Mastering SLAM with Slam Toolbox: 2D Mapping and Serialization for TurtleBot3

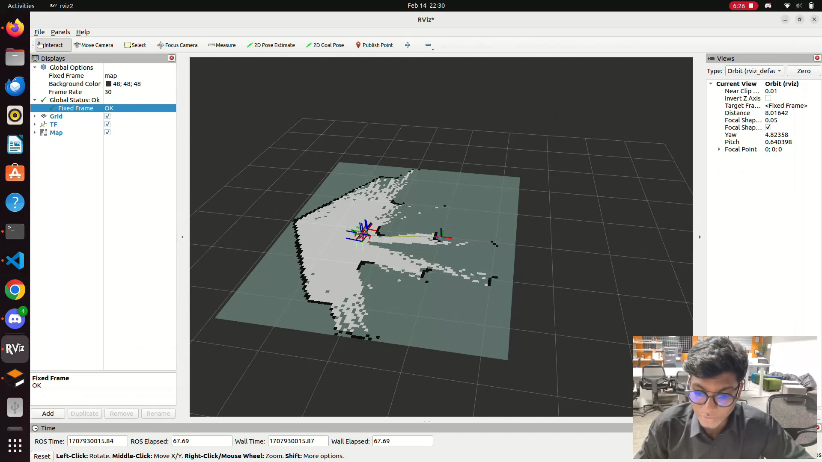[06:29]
so go to the terminal and move the robot
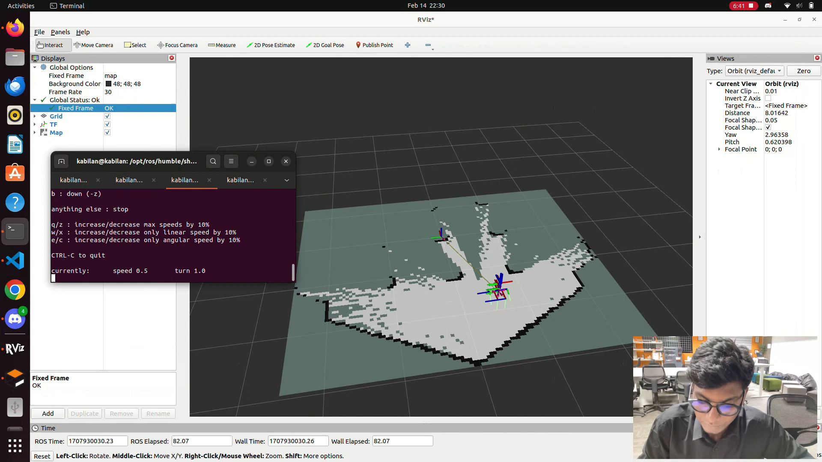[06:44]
so first we do the map and then using a map server thing will save the map in the to type dot yaml dot pgm file
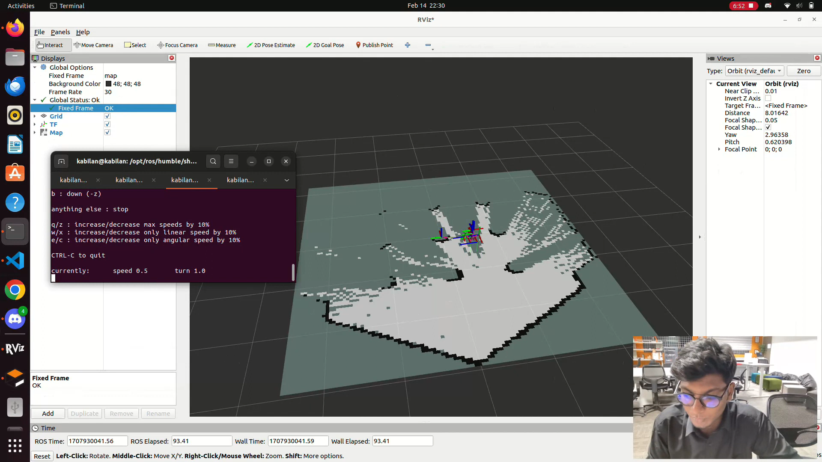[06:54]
format so the thing we're using a slantul box and we are doing the map now so the package which is available on the opt directory we are giving the argument to launch the
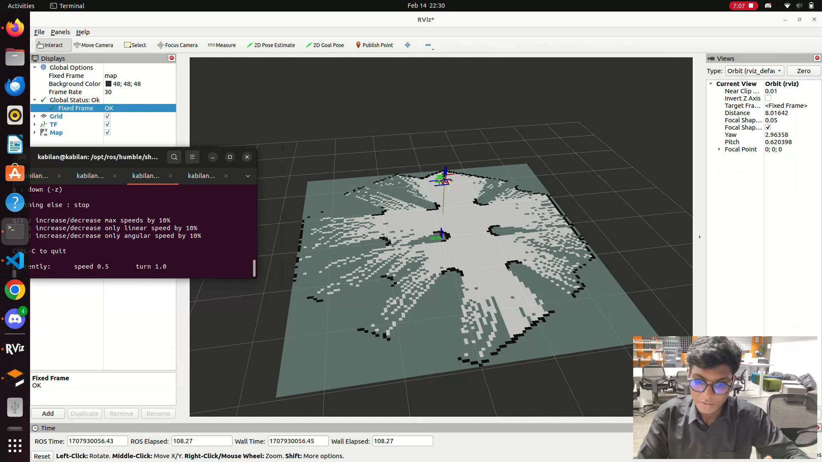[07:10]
node or the package which is available on the opt directory this is already pre-built one so we are giving the argument to create a map so that's a point so that's a point so that's a point so so
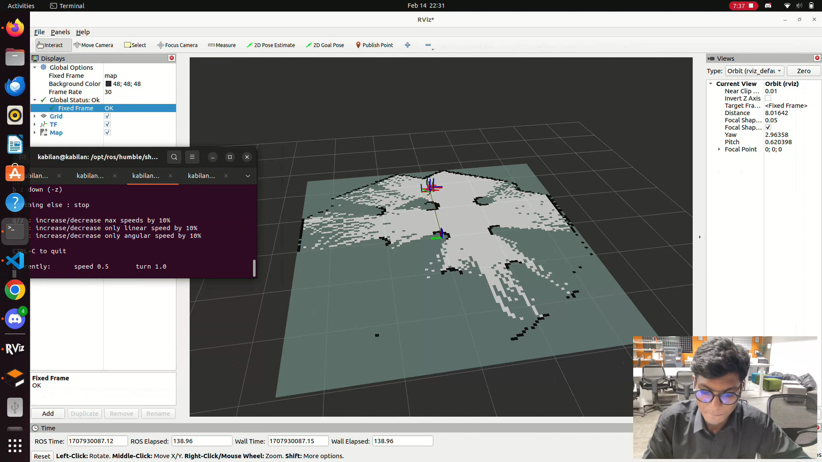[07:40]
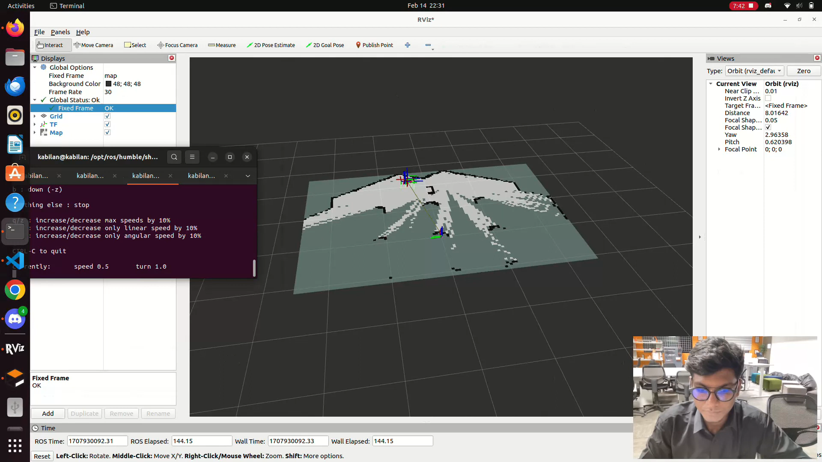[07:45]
now now you may find out that the free space in white color and obstacles based on black